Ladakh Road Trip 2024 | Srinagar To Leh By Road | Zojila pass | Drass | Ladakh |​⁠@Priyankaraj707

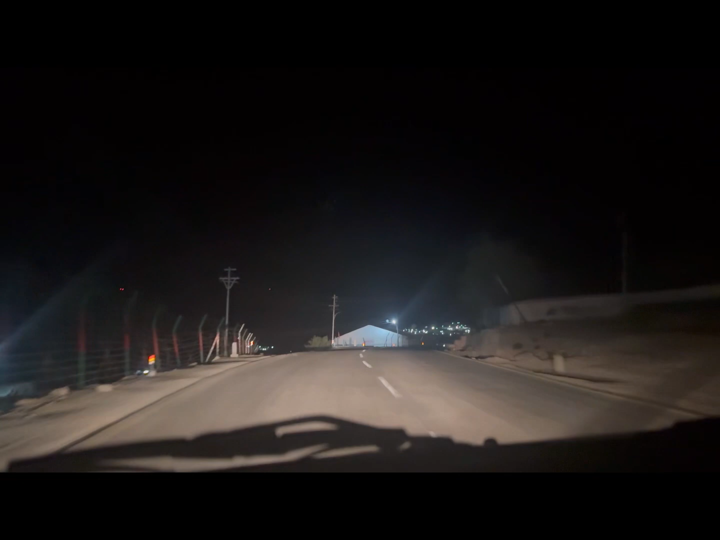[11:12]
तभी आप सब कुछ देख सकते हो, एक्सप्लोर कर सकते हो चीज़ों को। और यहीं रास्ते में अभी लामा यूरो आएगा जहाँ पे लाइटिंग वाइटिंग होगी, तो मैं वो दिखा देती हूँ आपको।
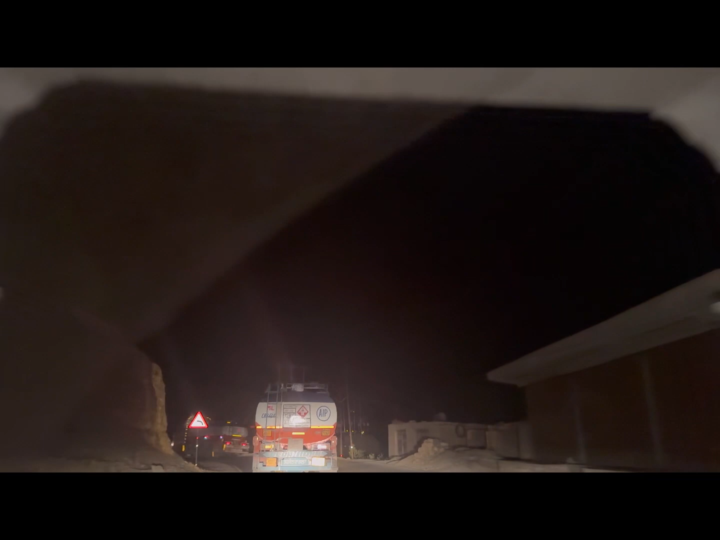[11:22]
लद्दाख की खूबसूरत मॉनेस्ट्री में एक है लामा यूरो,
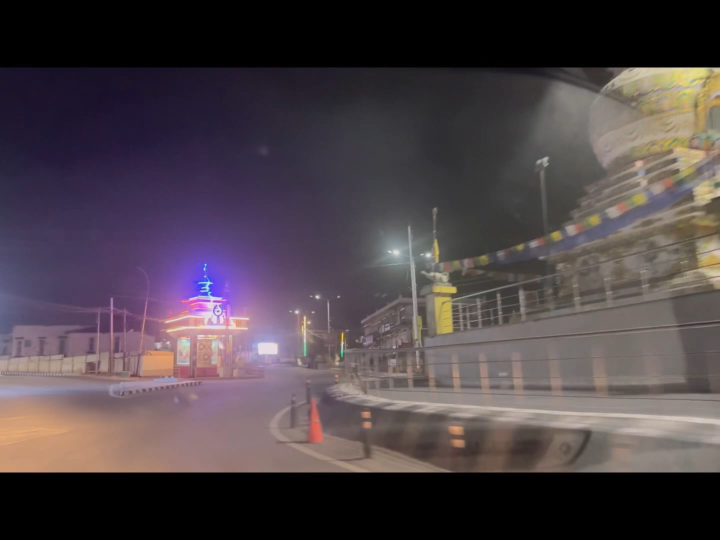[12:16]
इस वजह से पूरा रोड ही शांत दिख रहा है।
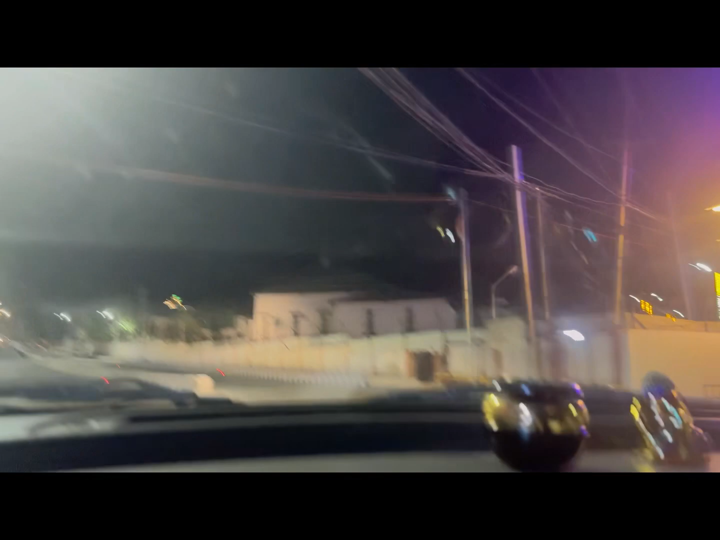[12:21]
तो कोई बात नहीं, हमने पहले से ही अपनी होटल बुकिंग कर रखी है, तो दिक्कत की कोई बात नहीं है।